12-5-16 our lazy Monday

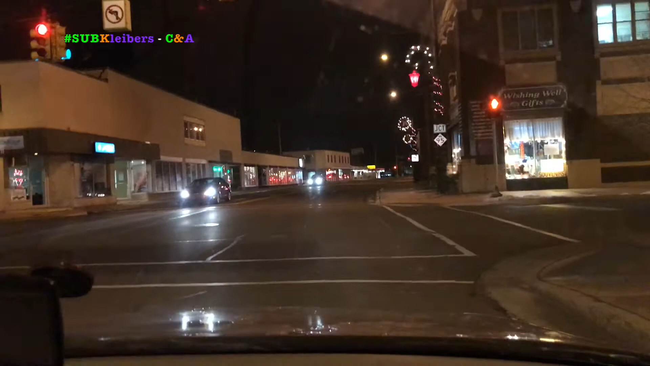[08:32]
Hey guys, so we're gonna go through the downtown area, Iron Mountain, and see what kind of lights are on the businesses. Don't get too excited because it's not the greatest. But you can see they got wreaths on the light poles. And lights. Not like it used to be though. Ooh, look at that.
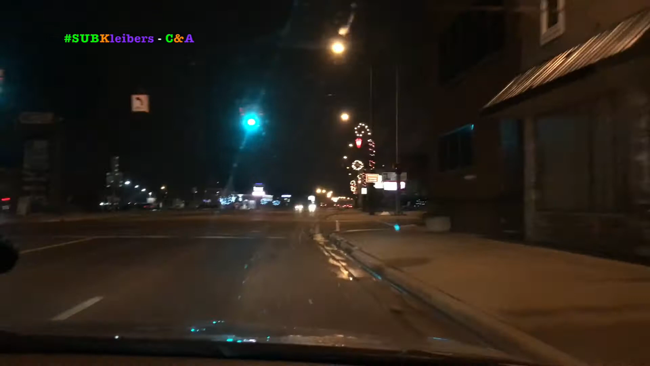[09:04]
Ooh. Ooh. Oh, they don't have it on. Upload.
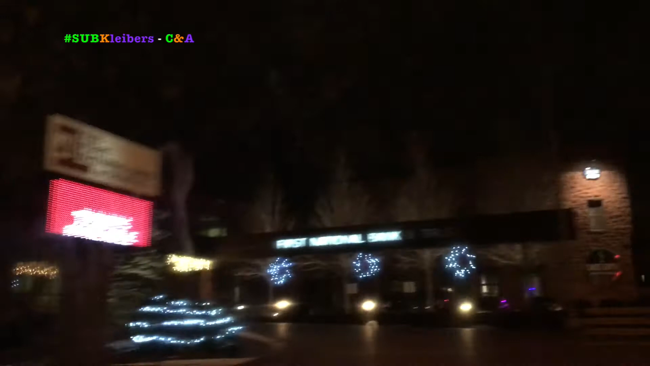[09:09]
That's sad. But there they go. White lights. And that's the last. Oh wait, there's some up there. The insurance company has a little bit.
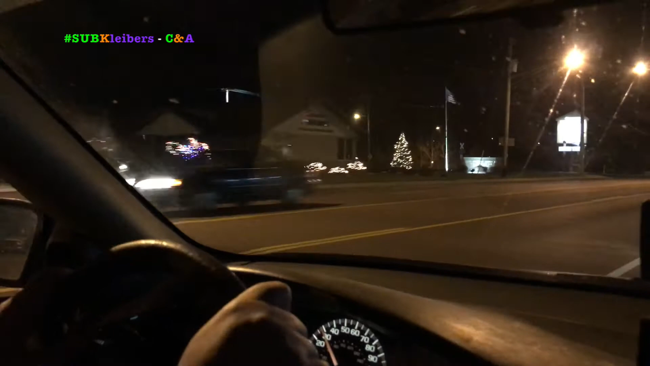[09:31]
You can see all those. I'm so disappointed. Why? I'm used to the town being decorated.
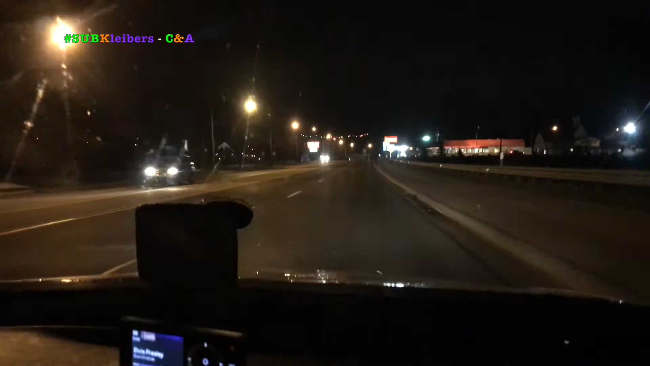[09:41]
Tree on out here. Got a tree over there. But they might be waiting for the Christmas walk. Yeah. It's happening, I think, on the 8th. Hmm.